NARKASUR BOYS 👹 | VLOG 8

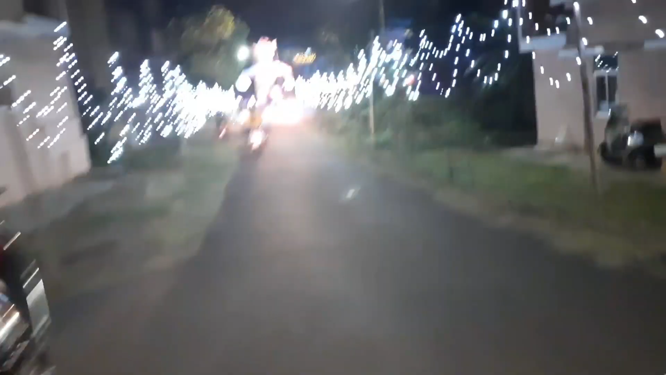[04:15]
okay. This is like a huge Narkasur.
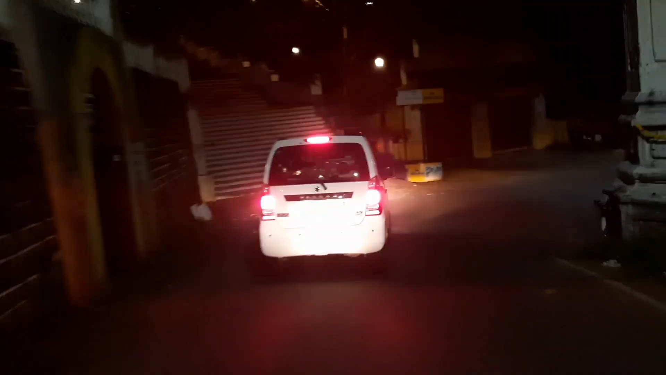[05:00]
जैसे कि आप देख सकते हैं गाड़ी के पीछे ये लोग नरकासुर लेके घूम रहे हैं।
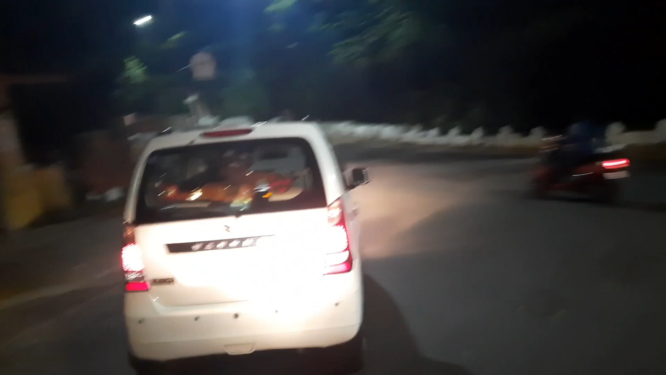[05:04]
देखिए चमकीला नरकासुर, ये देखिए गाड़ी के पीछे ये लोग ने नरकासुर लगा दिया है।